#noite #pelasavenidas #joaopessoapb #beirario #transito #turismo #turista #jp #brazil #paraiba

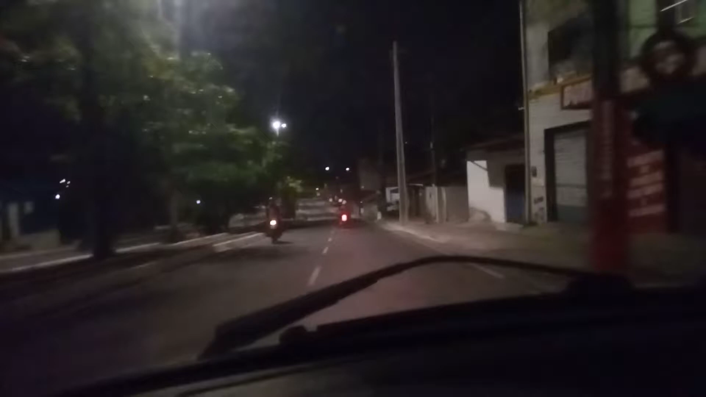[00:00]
Uma boa noite a todos, aqui dando uma voltinha com vocês a bordo, né? A bordo aqui comigo, que eu estou na avenida Beira Rio, né? Aqui eu estou subindo em direção ao centro de João Pessoa, né? Aquela outra pista de lá, né? Que tá descendo, olha, vai vir um carro agora, tá vendo aí, ó? Elas estão indo em direção à praia, né?
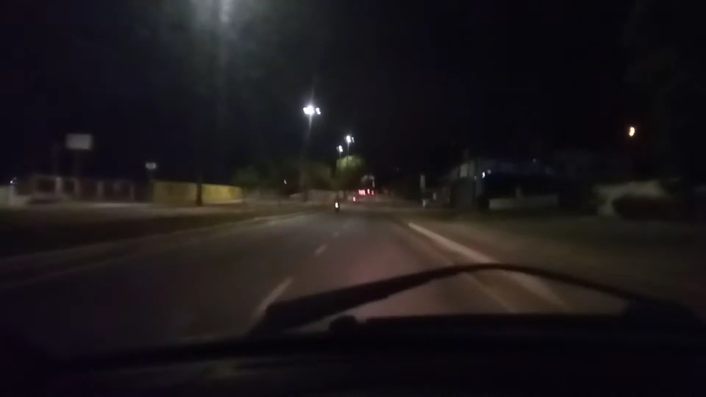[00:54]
Um vídeozinho curto, só pra agradecer a vocês pelos inscritos, né? Pelos likes que vocês dão E a forma de agradecer é mostrando um pouquinho da noite aqui, o trânsito de João Pessoa Você vê que o trânsito de João Pessoa é sempre assim, ó Você é a noite de João Pessoa, todos os trânsitos, né? De João Pessoa, esse horário, nove, quarenta e dois, tá desse jeito Você fica uma cidade que é boa, é boa de se viver, né? Que você não passa muito tempo no trânsito Rapidinho, o trânsito é lento, o trânsito é... Lento não, o trânsito é rápido Tchau, gente, valeu, abraço